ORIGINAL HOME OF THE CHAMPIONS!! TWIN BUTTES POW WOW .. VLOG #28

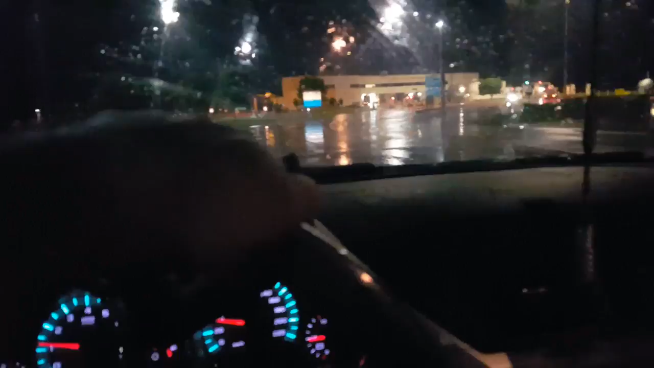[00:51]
border, and we're going to cross into North Dakota here anyway.
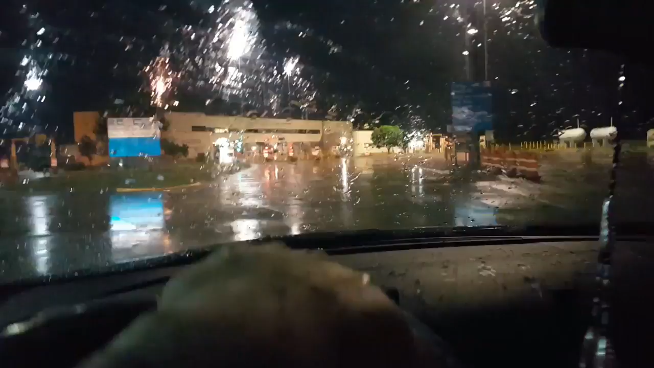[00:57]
Let's hope everything goes good. We made it. Made it into the States.